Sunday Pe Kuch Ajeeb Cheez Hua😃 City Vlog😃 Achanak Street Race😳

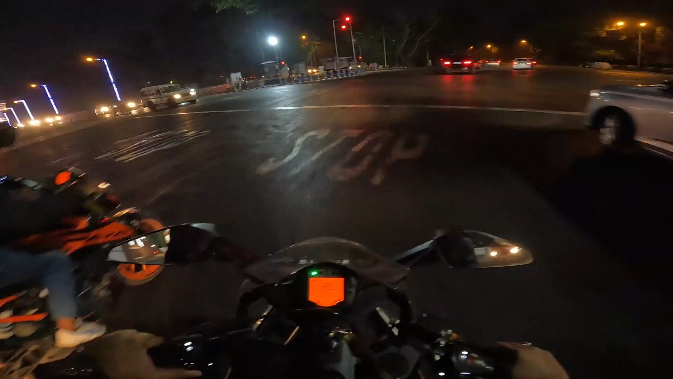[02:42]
तुम तो इतना ब्रेक मारा, पीछे बैक व्हील हो गया। सेफली गाड़ी चलाओ,
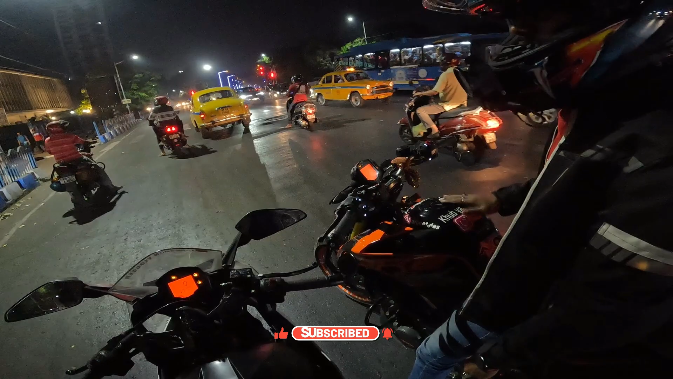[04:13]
कुछ ही रिस्पॉन्स नहीं है, 50% डाउन हो गया है इसका। देखो छपरी लोग आ गया है, गाड़ी देखकर ही, मोटर व्लॉगिंग देखकर ही आ जाता है, तो तुम्हारा भाई भी कम नहीं है। और यहाँ पर कुछ फंक्शन वंक्शन होता है, फोटो फेस्टिवल हो रहा है।